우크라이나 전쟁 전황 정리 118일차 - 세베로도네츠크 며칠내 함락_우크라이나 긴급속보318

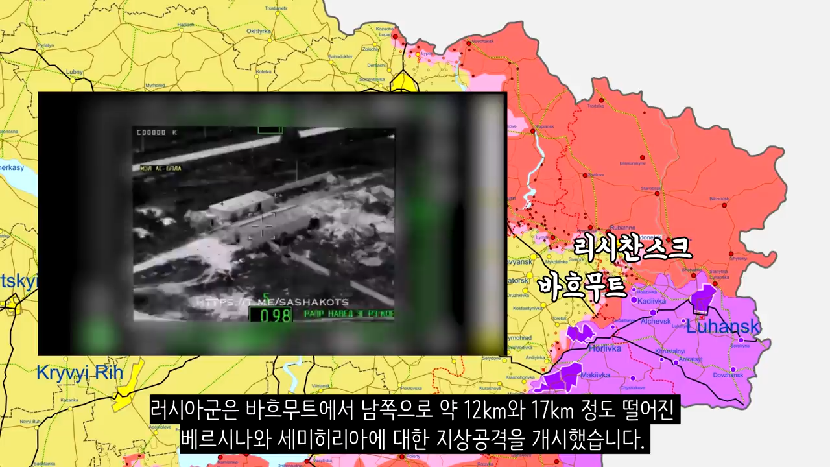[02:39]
러시아군은 바하모트에서 남쪽으로 약 12km와 17km 정도
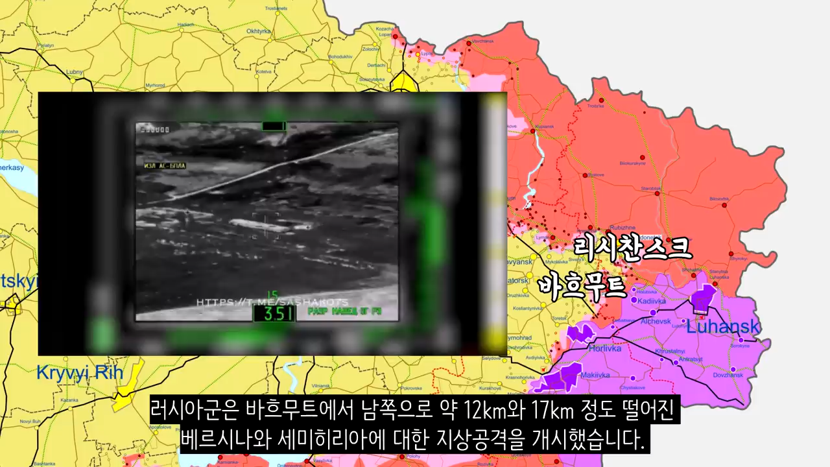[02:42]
떨어진 베르시나와 세미히리아에 대한 지상공격을 개시했습니다. T-130이 고속도로에 대한 압박을 주고 있는 러시아군의 모습인데요.
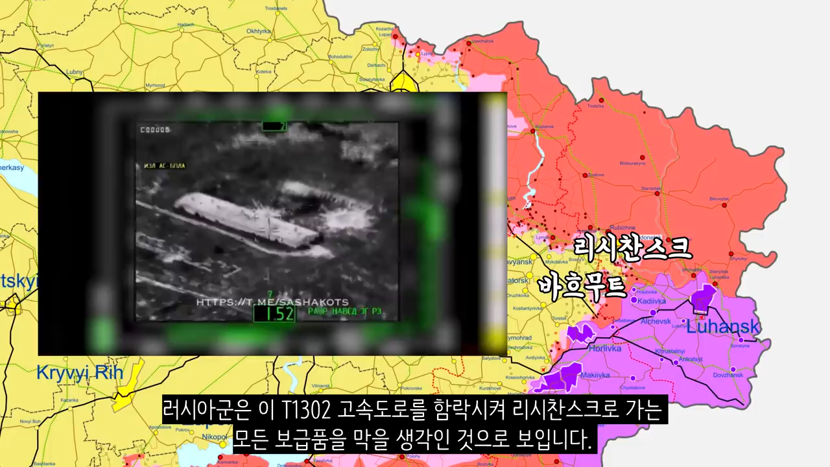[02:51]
러시아군은 이 T-130이 고속도로를 함락시켜 리시안스크로 가는 모든 보급품을 막을 생각인 것으로 보입니다. 다만 이곳에서의 러시아군 손실이 상당한 것으로 보입니다.